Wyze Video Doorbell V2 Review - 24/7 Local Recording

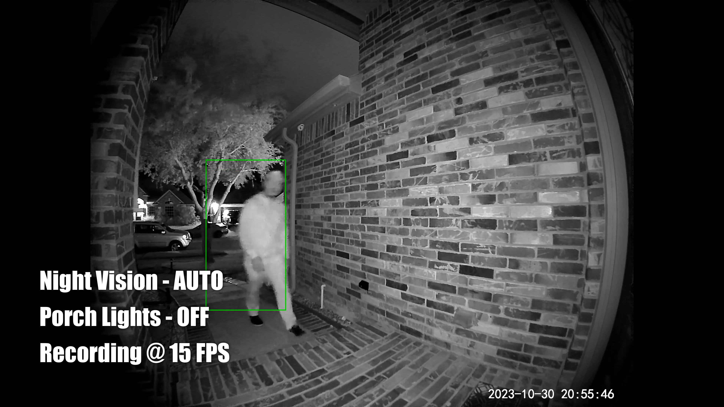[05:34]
So this is the video quality of the wise video doorbell version 2. At night, no lights. And it's infrared LEDs that are on and I can barely see them.
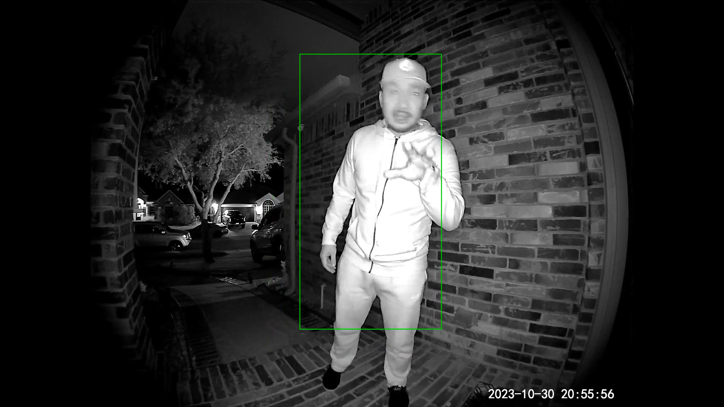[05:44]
I think there's six of them. And this is what it looks like when I'm close to the doorbell. And this is what it looks like when I'm close to the door.